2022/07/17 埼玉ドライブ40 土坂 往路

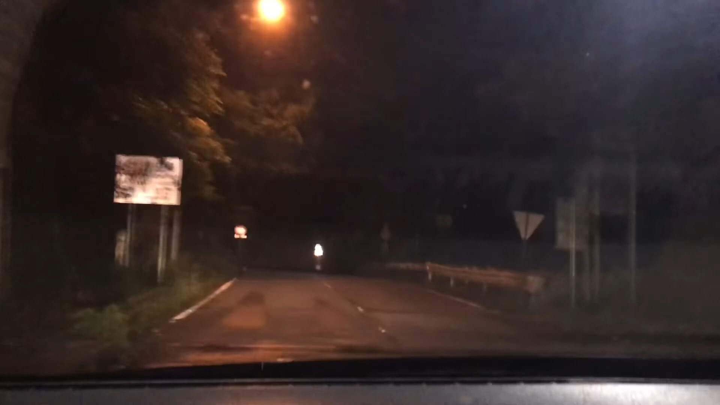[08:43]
分かれてるんだね、実際走ってみると 結構ね、 うん、 道がポコポコ、 ここ本当にね、ゲームでも嫌なとこだった 。鹿にびっくりした。 シュインシュインシュインってやつ、シュインシュインシュインシュイン。 悲観とかだけ後でスクショもらおう。 せどこ、 はい、いやこの辺タイヤ痕微妙にあるよ。